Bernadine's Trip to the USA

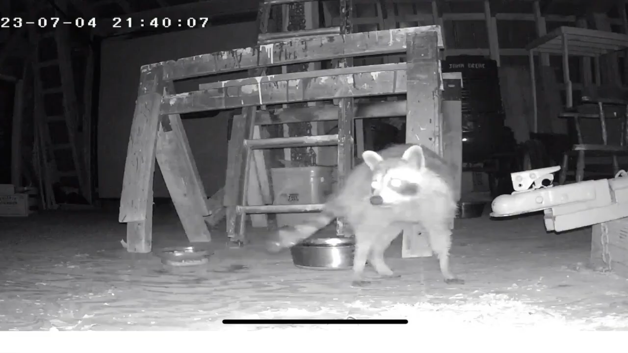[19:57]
this is a raccoon and we had raccoon troubles they moved into my barn on the top of my barn